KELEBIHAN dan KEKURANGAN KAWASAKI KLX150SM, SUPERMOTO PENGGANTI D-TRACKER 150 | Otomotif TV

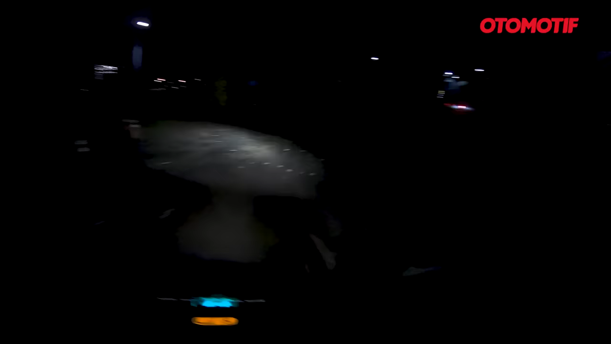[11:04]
Buat di dalam kota Buat sedikit keluar kota Masih oke bisa diandalkan lah Kemudian naik atasnya ada speedometernya Yang sekarang full digital Yang mana walaupun secara dimensinya Kompak banget,